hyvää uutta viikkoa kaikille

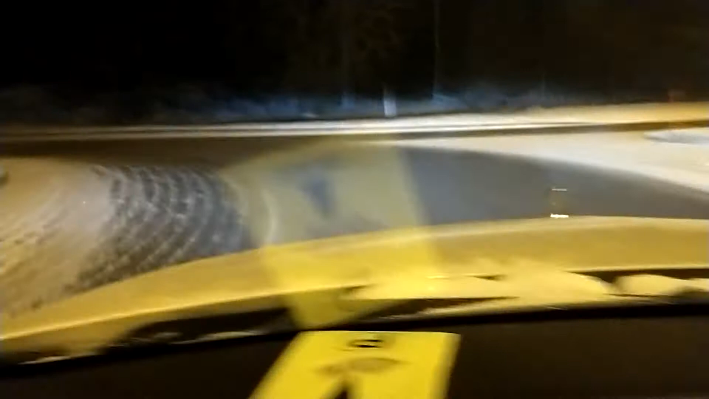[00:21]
Luntaa ei sit nimekskään. Asfaltit näkyvillä ja heikä tuolla satanas sivuilakaan tuo Nurvikolan pari kolmes pari sentti. Mut semmonen kirpakka talvikeli. Kello on nyt puol kahdeksan, mä oon töihin matkalla ja... Ja ja...